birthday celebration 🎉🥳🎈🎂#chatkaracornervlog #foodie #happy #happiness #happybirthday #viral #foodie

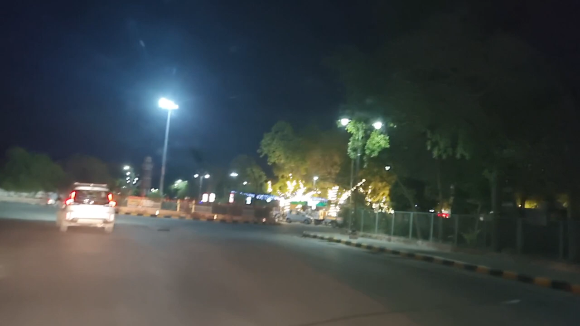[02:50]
उसके बाद भी लोग इदर उदर नजर आ ही रहे हैं बिल्कुल खाली नहीं है यानि पूरी सुन नहीं हुई है तो यह लाइटिंग देखिए कुछ इस तरह की काफी खूबसुरत लग रही है तो चाय पीने की इच्छा हो गई इसलिए हम वापस और प्रॉब्लिक